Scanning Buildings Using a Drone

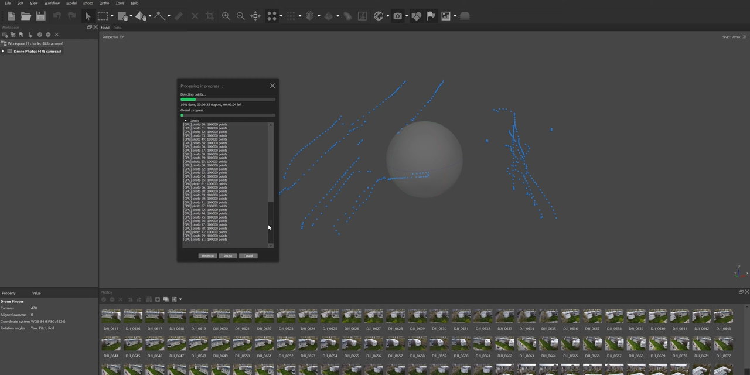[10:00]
now this is going to take a while and of course i'm not going to have us just sit here and watch it i've already done it so i'm just going to skip to the final model and walk you through the rest of the steps i'm going to see on the flip side
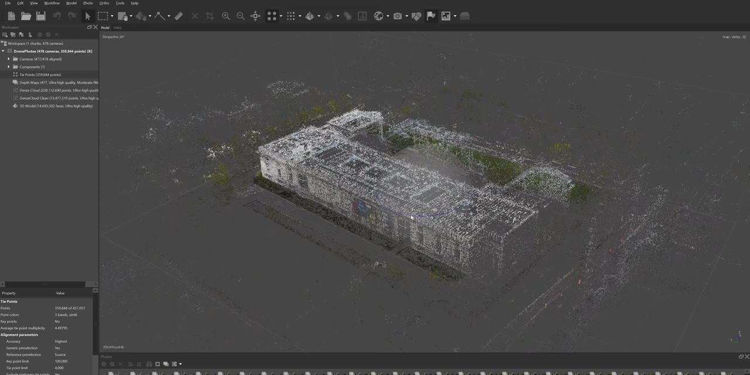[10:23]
once this is done the result is going to look something like this this is the initial or loose cloud or as metashape refers to it as tie points and it begins to give you a pretty good idea of what the site looks like now keep in mind what is amazing about this is that it is all ready to scale and oriented to the north of course if you want to use this in revit or any other software just to measure a few basic distances you could use this as well but again we are here to make a 3d model of this so let's keep going now you would also notice that there's a lot of noise around so there's the cca but there's of course everything else that happened around it so there is a way for us to clean this you can just come here to this icon which is the selection tool
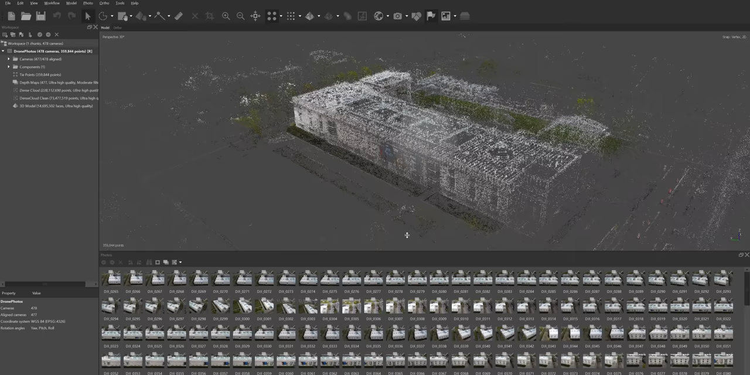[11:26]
something i like to do is to go into details right click on the first image and to say estimate image quality and then i will say do it for all the cameras now what this would do is it would give an a
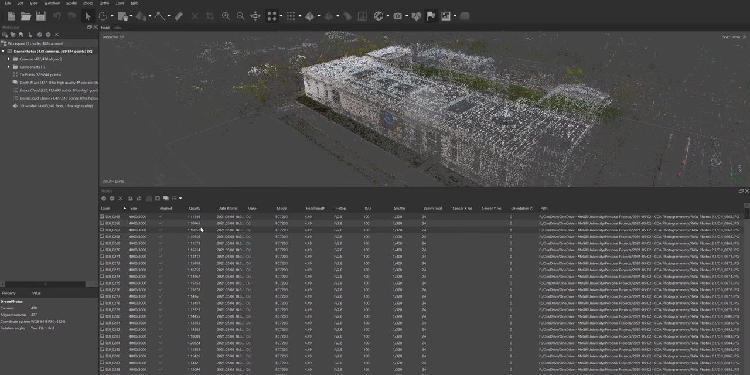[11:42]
quality index to every single image and you can also classify them and usually if you have an image that is very blurry it would have a very low index so let's see this one okay this is a perfect example so let's say this is something i should have deleted just
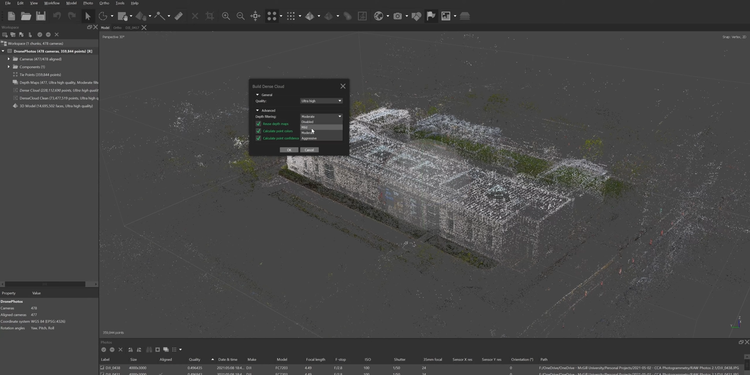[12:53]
depth filtering now this is an interesting one because depth filtering pretty much what it does is that if it has a bunch of points on a surface and they have different heights it's going to smooth them out a little bit so i just leave it by default on moderate and it looks pretty good we can smooth the surfaces afterwards anyways now also what you want to click for sure is to calculate the point confidence and you see why this becomes useful afterwards is because we can eliminate a lot of the trees in one shot so
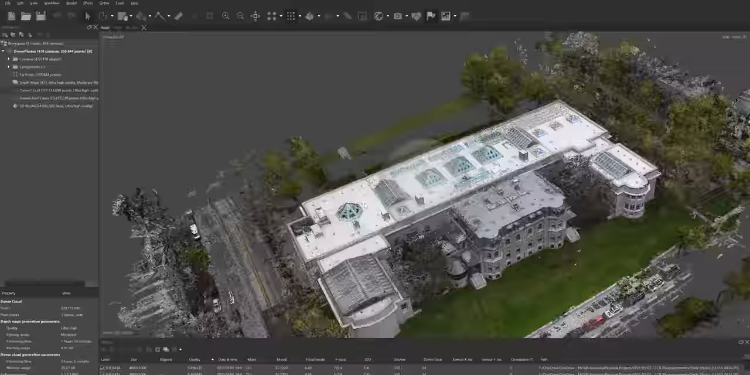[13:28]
surroundings a lot of unnecessary information let's see when we talk about trees and
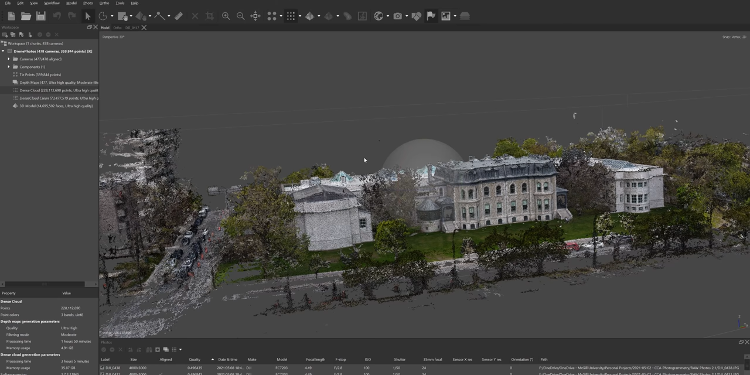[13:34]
this is giving us 228 million common points now keep in mind this is
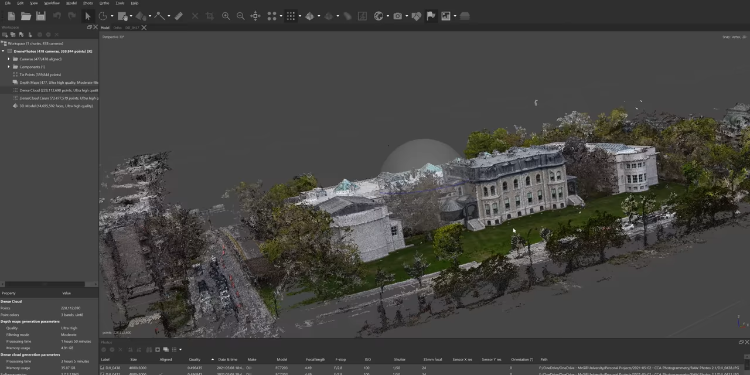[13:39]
not a 3d model this is still a point cloud
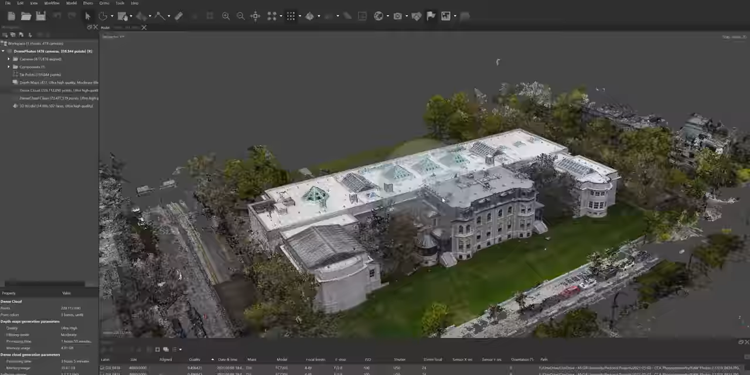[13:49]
amazing again you can simply export this maybe put it in recap put it in revit and start designing or building your environment as it is on the other hand you might say well there's just way too much information i need to clean it up a little bit so i'm going to show you a trick how you can get rid of most of the trees in a few seconds and in a few clicks but then of course you would have to do a lot of manual cleaning with the selection tool that i showed you earlier and the way we would get rid of most of the
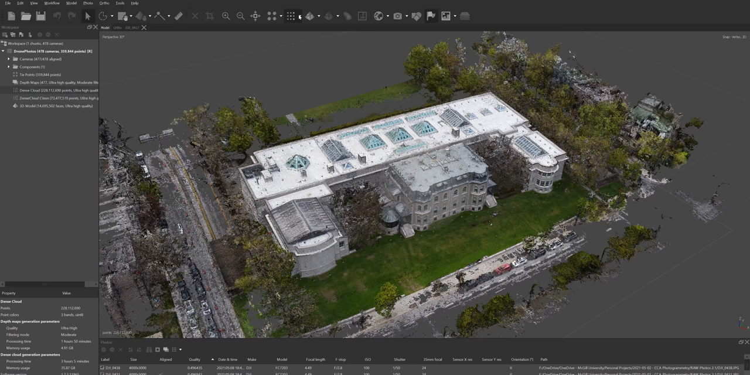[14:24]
trees is by filtering by confidence and let me just show you what this looks like up here where you have the dense point cloud menu you just hit the drop down menu and you want to show
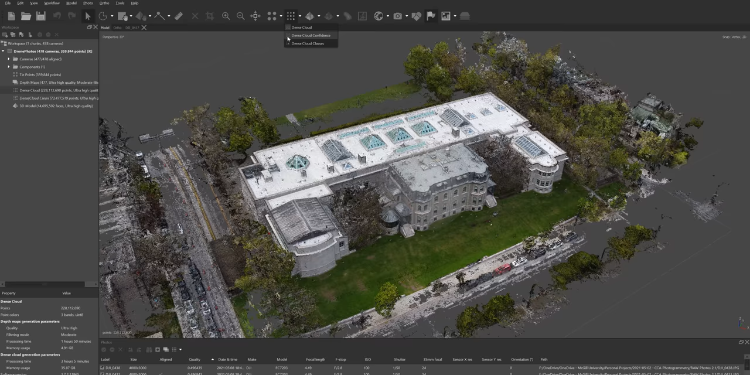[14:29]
the dense cloud confidences now this is going to give you a pretty cool looking model but what this is telling you is that everything that is in red and orange has a very low confidence meaning that meta shape was not really sure about it everything that is in blue though meta shape is really sure about it and this is usually because there's a lot of photos
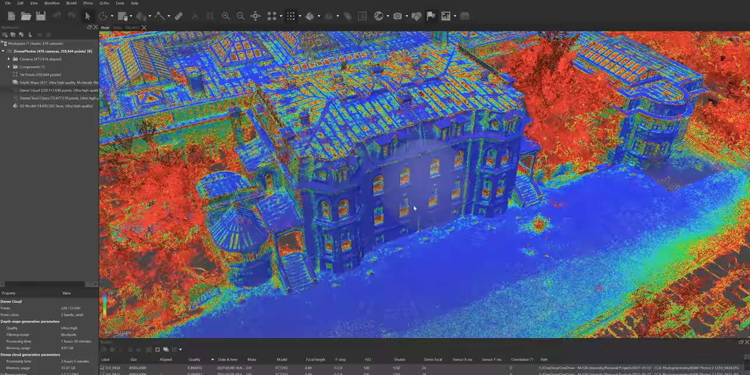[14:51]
so let's say if i'm looking at
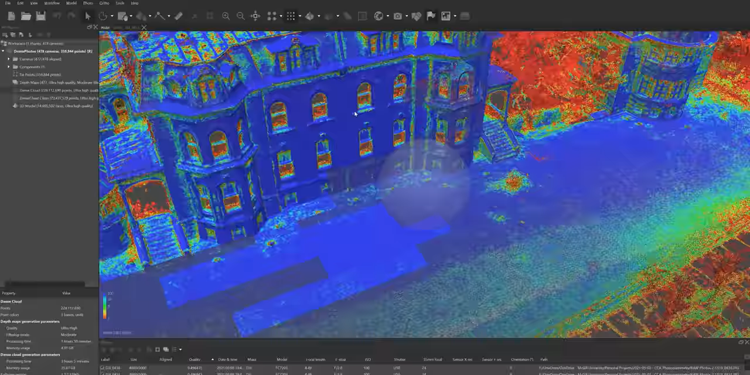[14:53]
the
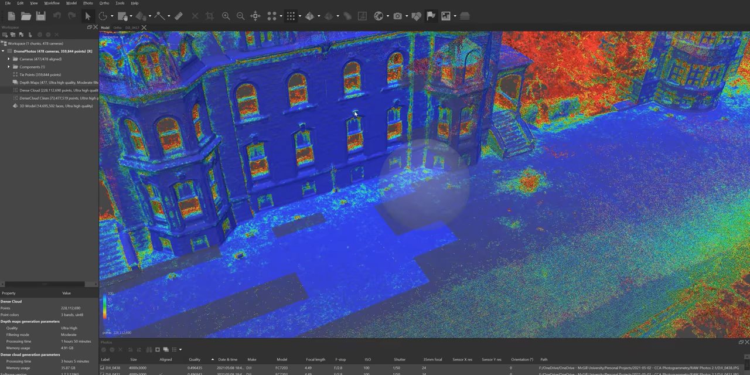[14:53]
shaughnessy house i can see
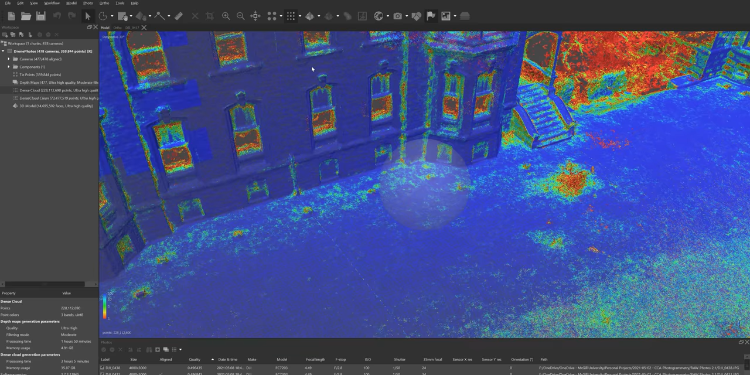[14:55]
that there's a quite a bit of confidence into the brick and into the facade not so much in the windows
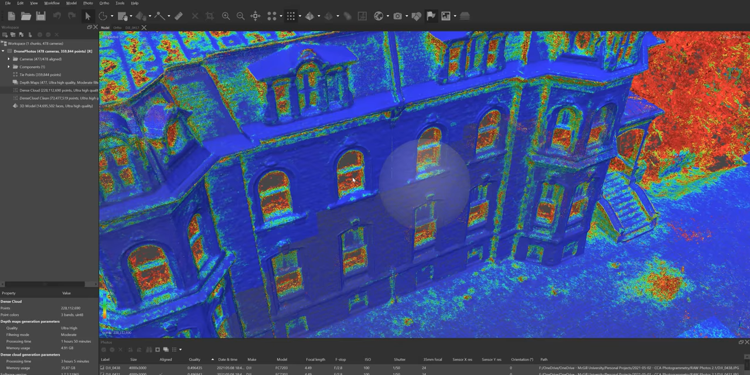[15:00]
but this is actually quite normal because there's a lot of reflections and the reflections are always different when we fly the drone so
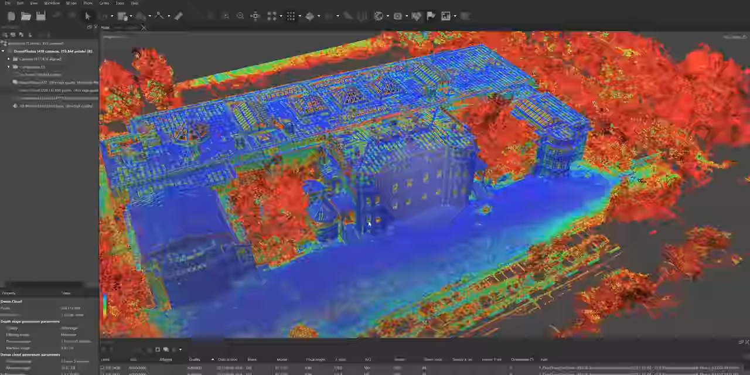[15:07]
what we want to do is get rid of everything that is red so the way we
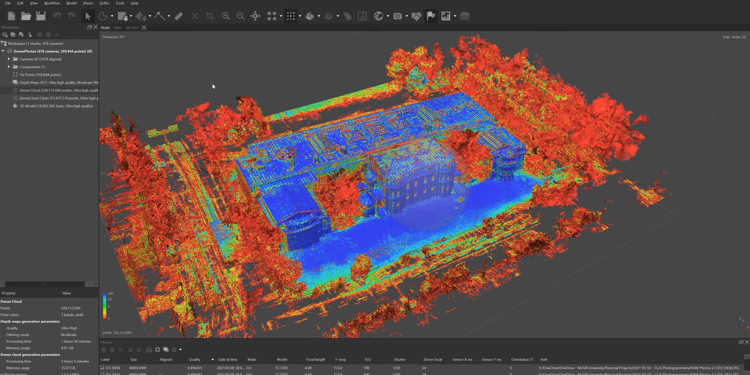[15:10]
do this is we go up to tools dense cloud filter by confidence the scale goes from 0 to 255 0 being the least confident which means everything in red so just for the experiment let's see we want to see everything from 1 to
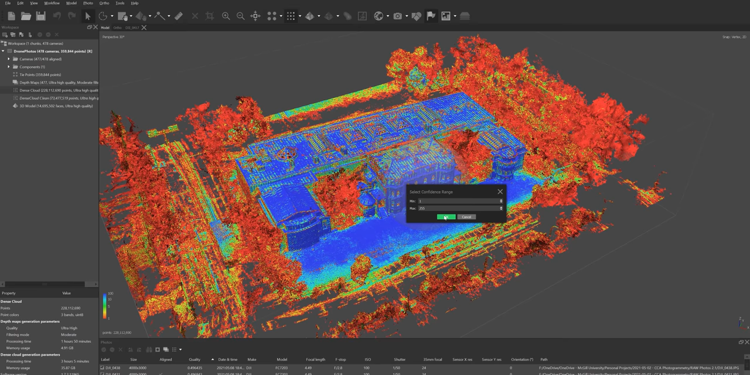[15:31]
255 okay this was uneventful let's do it again dense cloud filter by confidence we want to see everything from 2 to 255 okay now this looks much better so as you can see we got rid of most of the canopies but maybe let's push it a step further tools dense cloud filter by confidence let's say three
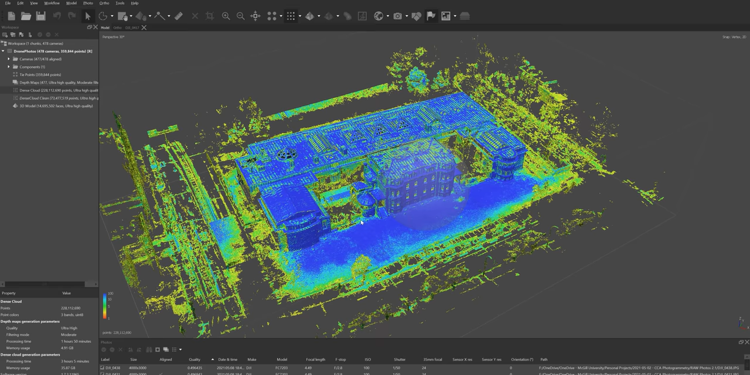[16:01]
okay i think that this is an amazing start and this is exactly what i would do and then i'll clean everything by hand so the way we would do this is go to tools dense cloud again filter by confidence and then i would just say show me everything from zero to two because three is already included
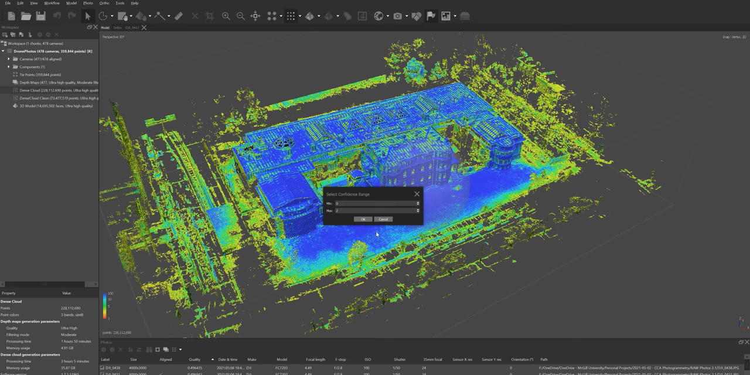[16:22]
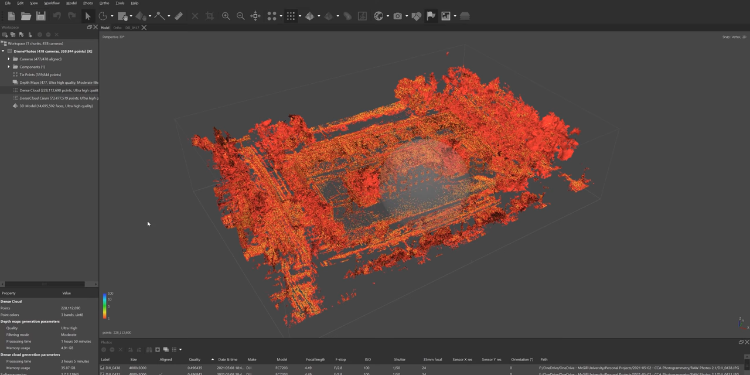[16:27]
so this is everything we want to get rid of and also i want you to keep on the amount of dense cloud points we have so what i'm
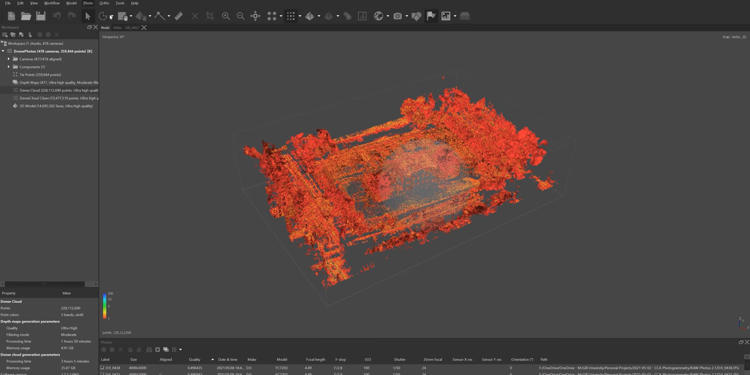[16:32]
going to do is because i want to get rid of all of these i will just simply select them all and hit the delete button now
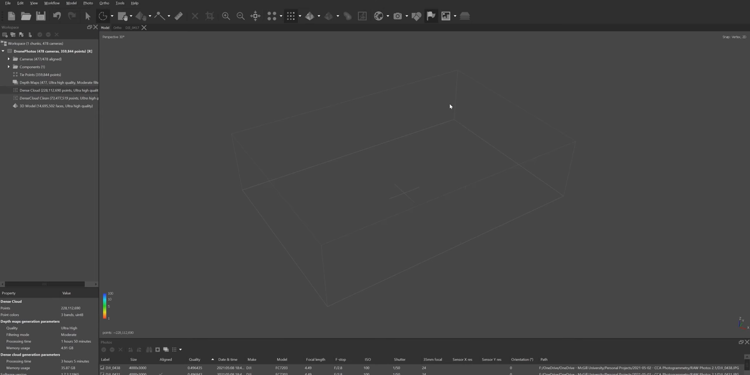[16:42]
they're gone so the next thing i do tools dense point cloud reset filter yes and
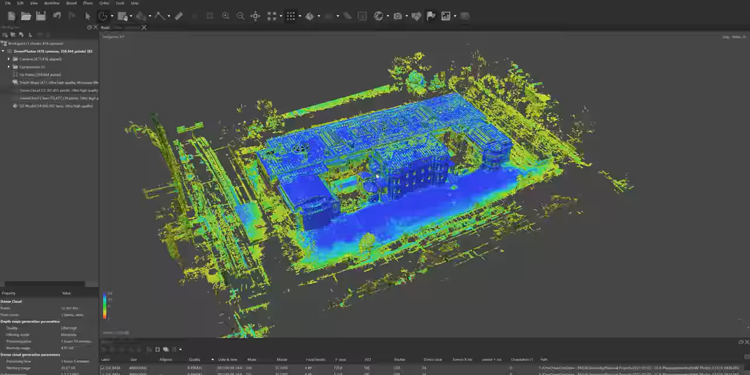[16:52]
i'm left
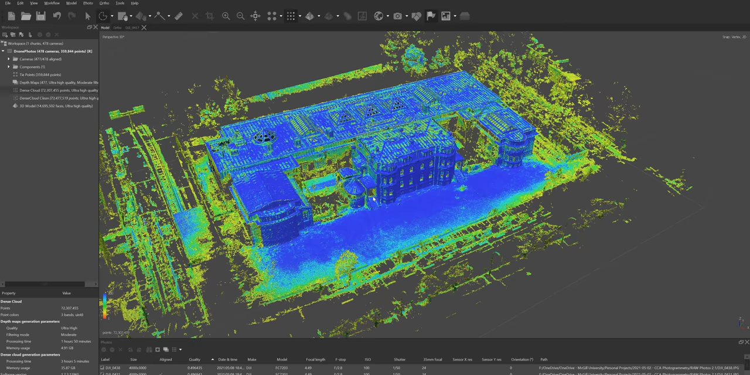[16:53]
with the most essential information now also just take a look at how many points we just eliminated by doing this and then i'm going to go to just seeing the dense point cloud which would leave me only with the building and now of course i can get rid of everything else so i'll give you
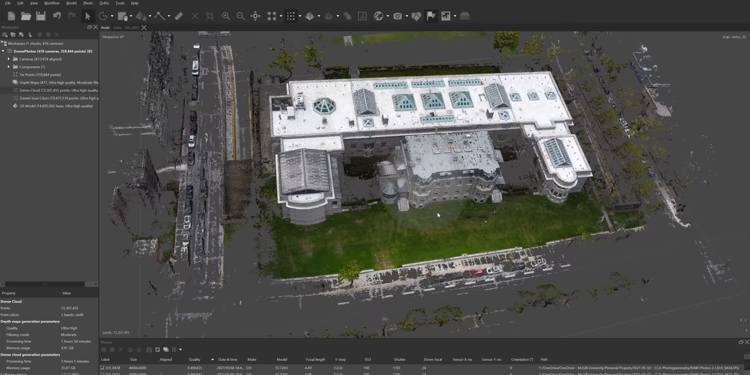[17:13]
an example how to do this if you hit zero
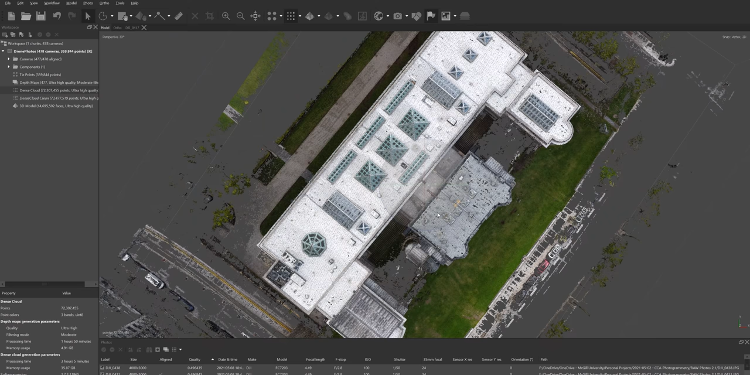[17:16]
on your keyboard you will get a plan view and if you hit five on your keyboard you will go into ortho mode
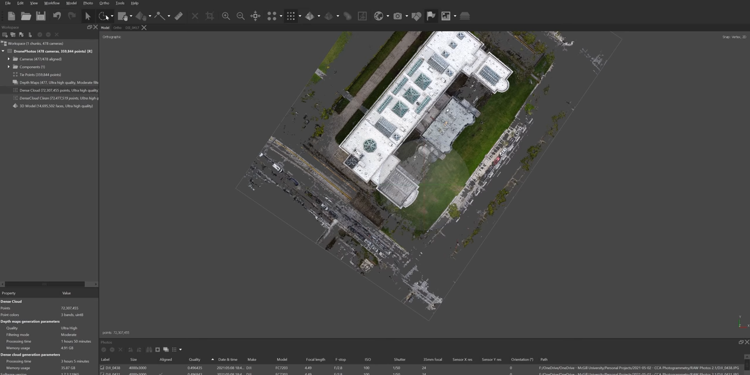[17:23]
so then you can simply select everything you don't need and this would leave you with a much much less information to work with which is a good thing because this is how you reduce time all right well i've already done this process and i've also cleaned
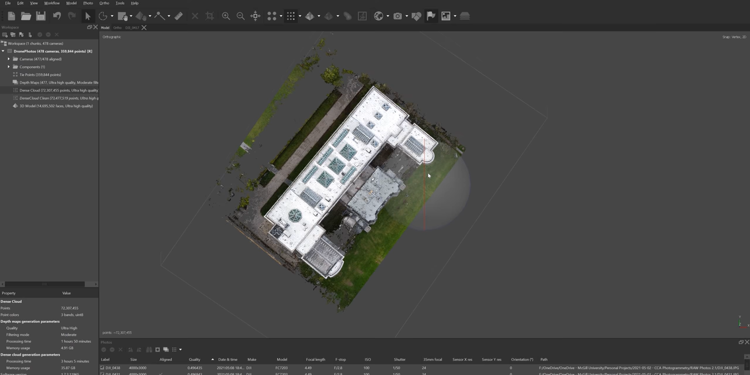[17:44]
up most of the trees because what i would usually do is come close select all of this delete it okay now let me show you the final product already